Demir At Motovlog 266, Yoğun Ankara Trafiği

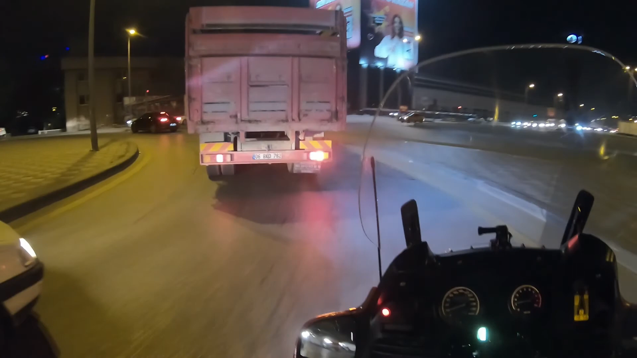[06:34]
Sola dönüşlerde hep aynı şeyi yapıyorlar ya.
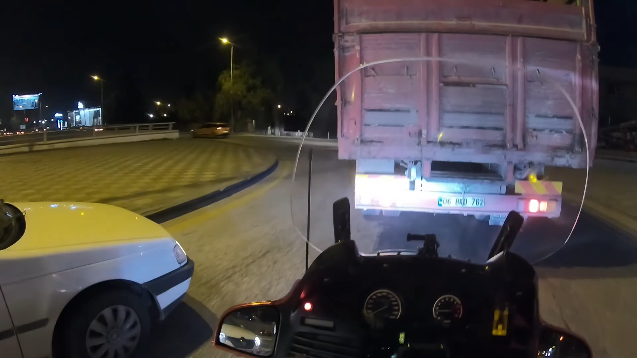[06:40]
Ada burayı tarıyor ya. Dönersen kimse dokunmaz sana.
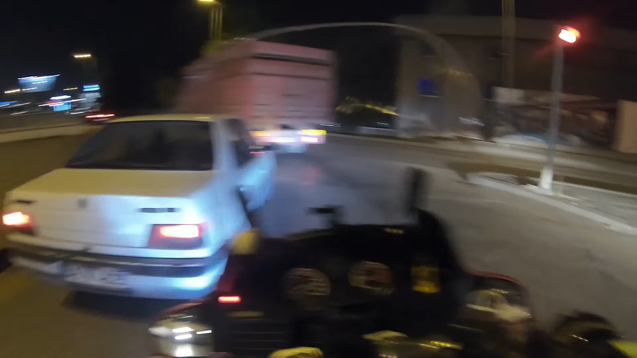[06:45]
Bak şuraya görüyor musunuz? Burası buraya bir şerit katıyor.